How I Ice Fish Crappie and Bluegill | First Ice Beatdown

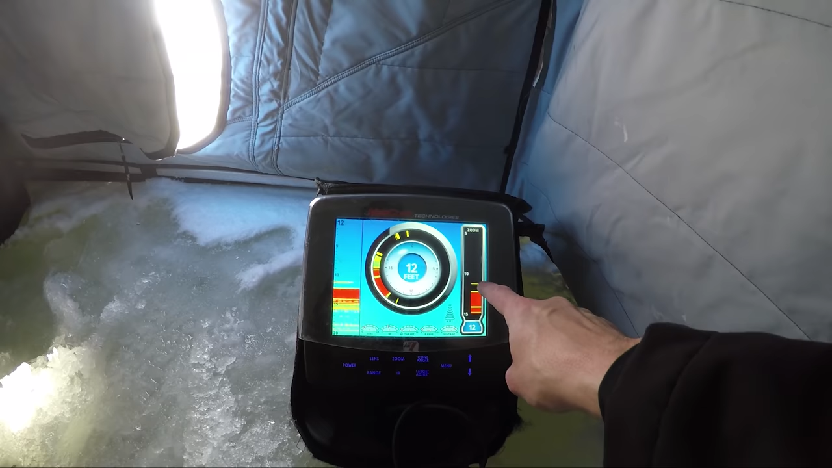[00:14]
On screen: depth 12 ft
Coming in and out. So let me get my rods out.